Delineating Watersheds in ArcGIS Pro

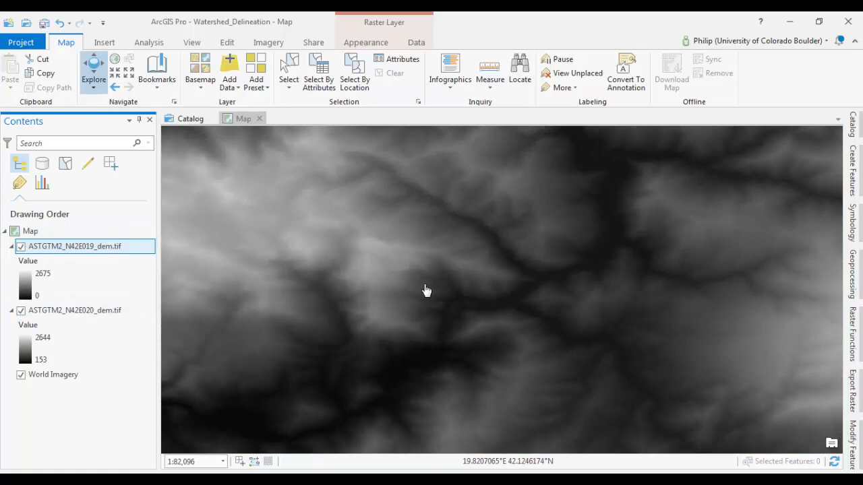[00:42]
And these basically cover the whole catchment area. What we want to do first is merge these together. So I'm going to go to the Analysis tab and open up my Toolbox.
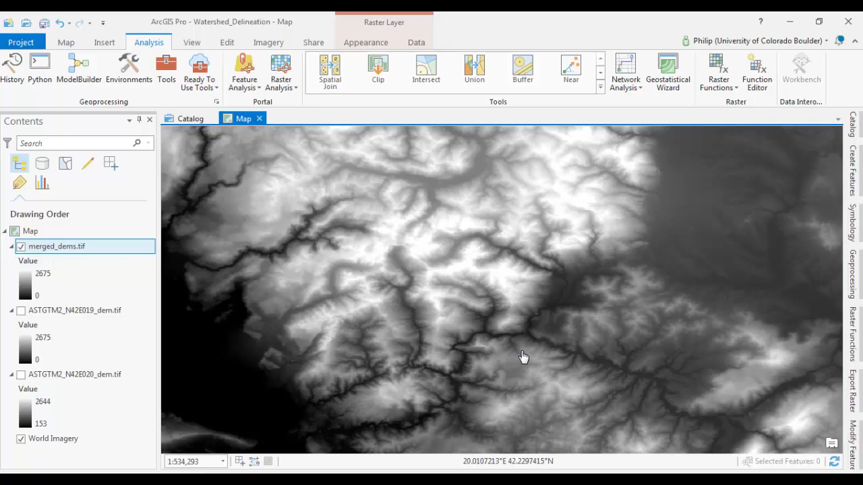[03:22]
Running some of these geoprocessing tools over this large raster will take time. So it's a good idea to kind of clip it down at this point. Here's kind of our area.
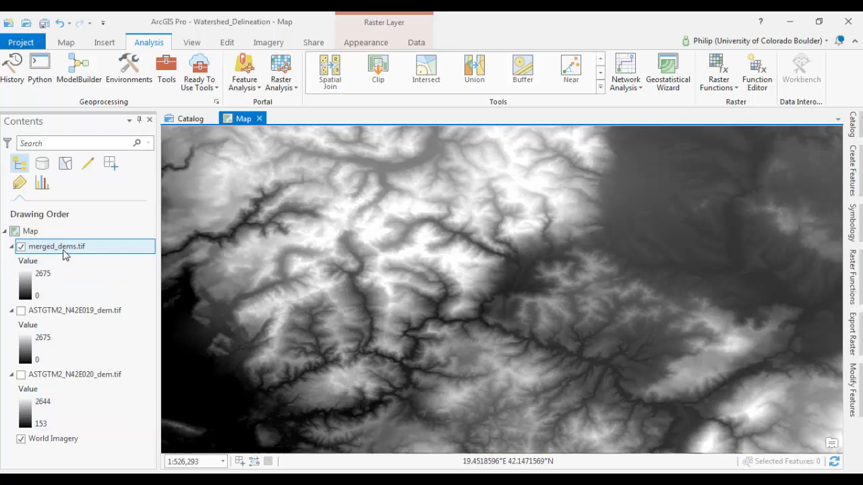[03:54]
Right click on it. And go to data, export raster. And your output raster, we can name it clipped raster. We'll call it clipped EM. And for clipping geometry, you can go to current display extent to cut it down.
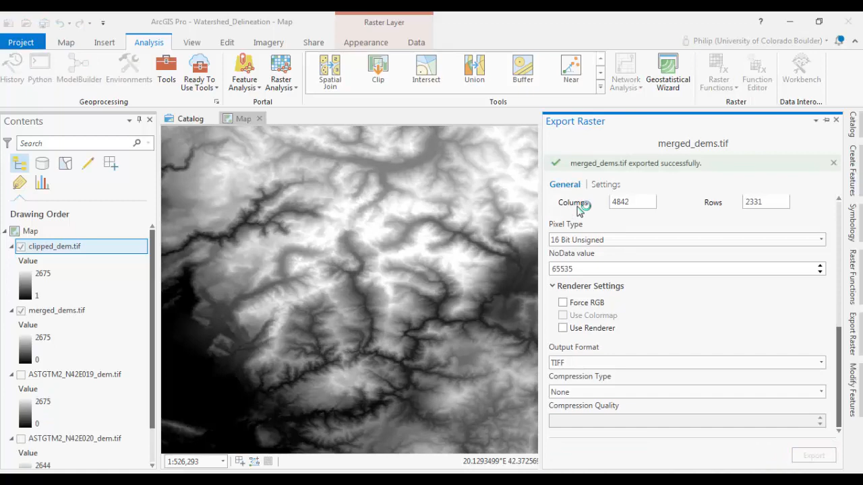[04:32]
And go ahead and export that. Okay, and that's done. So now what we have left is just this area. Which hopefully covers the entirety of our drainage basin, of our watershed.
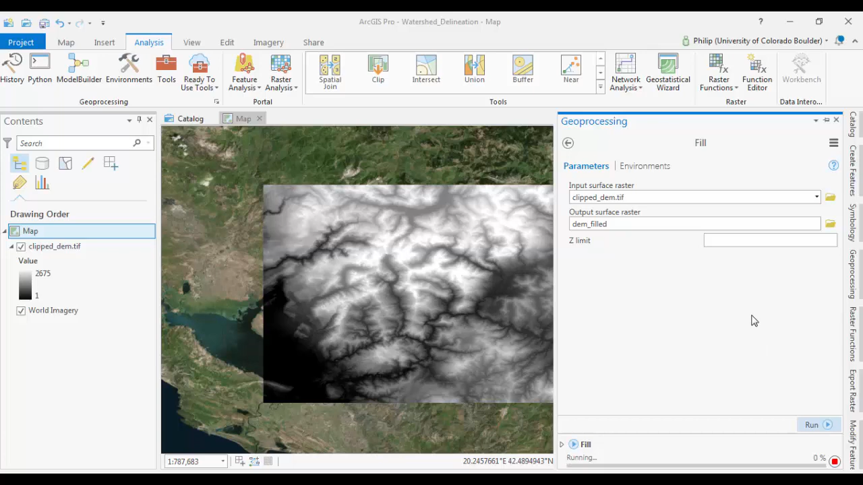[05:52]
We can name our output DEM something like DEMFilled. Run it. This one takes a minute to run. Okay, that's done. And for me it took 30 seconds.